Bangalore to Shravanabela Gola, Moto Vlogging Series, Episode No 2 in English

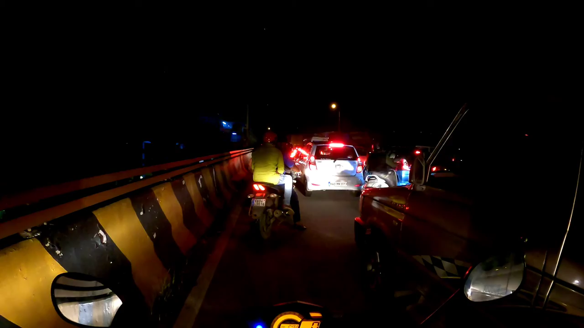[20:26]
get a traffic jam and we are going to get a traffic jam.
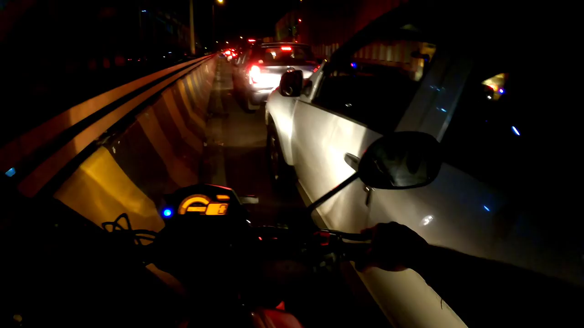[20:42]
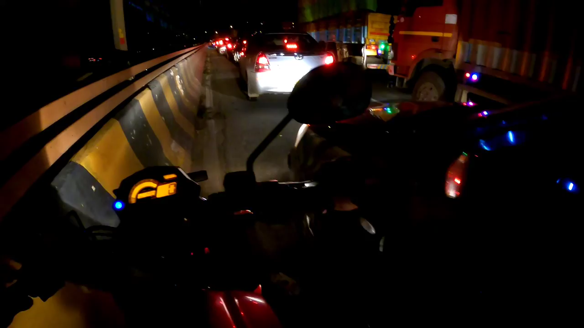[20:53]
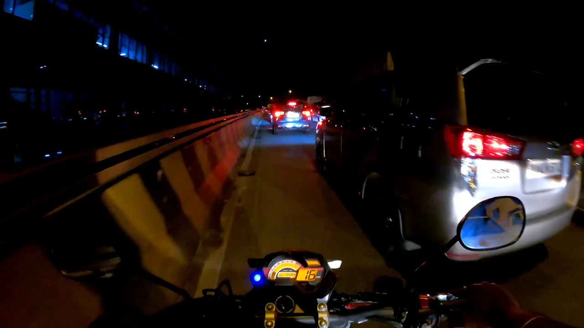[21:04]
You can check out the street and go to the front. I'm going to go to the front. I'm going to go to the front. We can see an ambulance on the front. Come on, come to the front. You can get out of the front. There is an ambulance on the front. There is an ambulance on the front.